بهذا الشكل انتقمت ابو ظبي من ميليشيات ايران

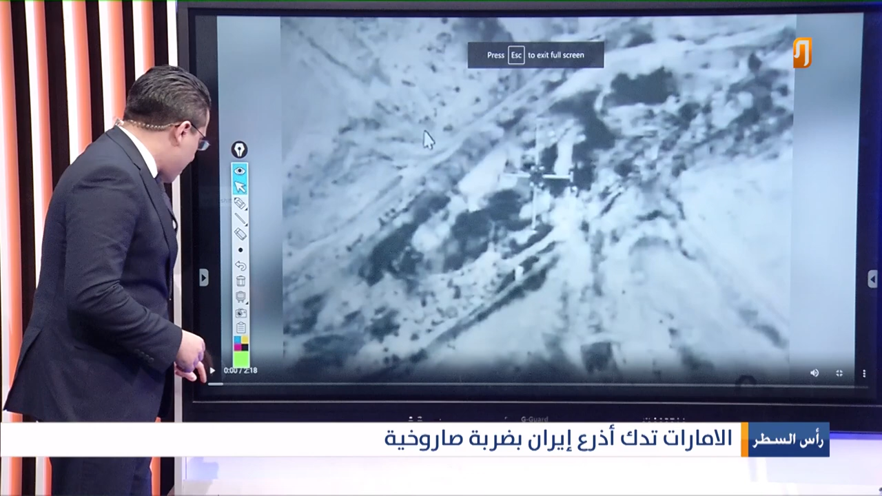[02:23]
الشكل كما تلاحظون الضربة هذه هي النقطة ضربت بهذا الشكل وقبل سبعة أيام أيضا كانت نفس القضية هجوم من الحوثيين وردت فعل سريعة من قبل الإمارات العربية